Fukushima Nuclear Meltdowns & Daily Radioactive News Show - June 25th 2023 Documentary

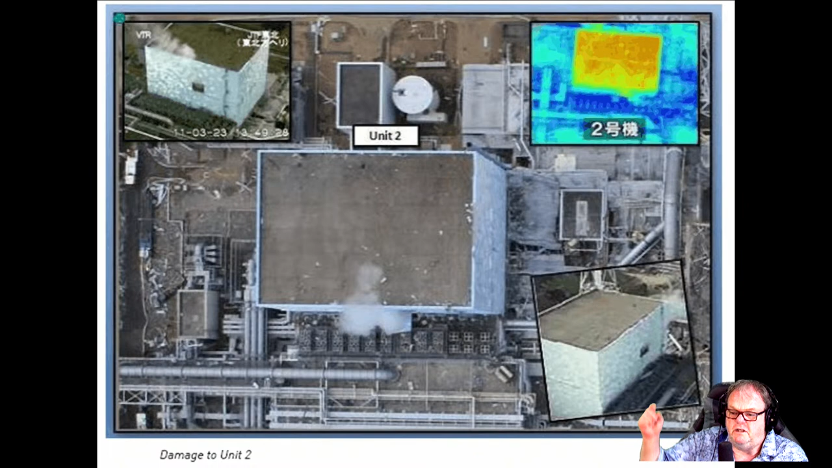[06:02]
We know the reactor core liquefied. We've never seen that in the history of uranium. We see the heat signature up there. This is a total loss, and the inventories are stunning, the amount we're talking about. There's reactor three.